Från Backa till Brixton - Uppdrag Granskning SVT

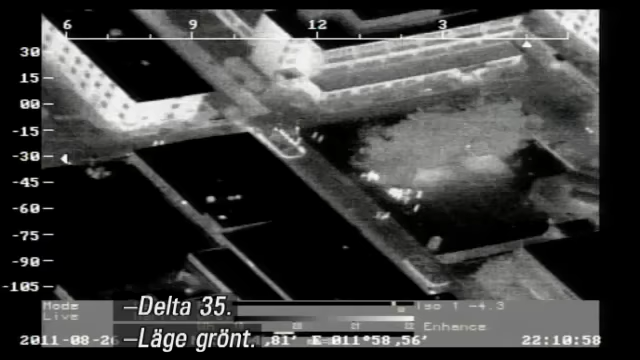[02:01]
Ja, det är Selma Lagerlöfs torg. Tänkte jag skulle titta lite grann på gården om det rör sig någonting där.
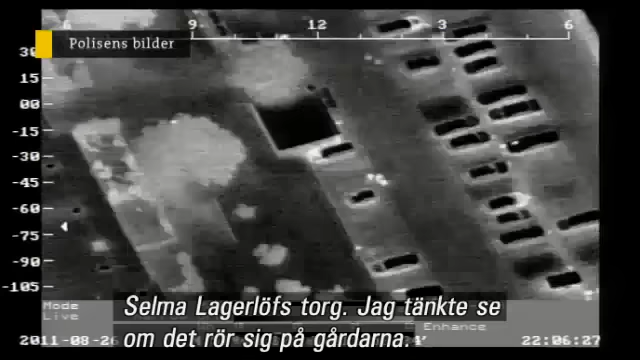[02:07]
Jag har sett några sporadiska. Klart fram till den bilen eller vad? Ja, de öppnade bagageluckan också.
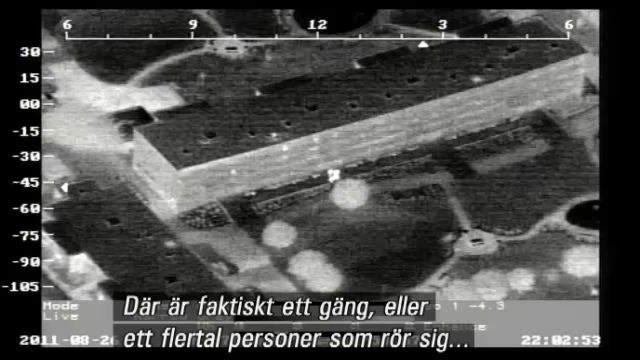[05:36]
Ja, det är faktiskt ett gäng eller ett flertal personer som rör sig.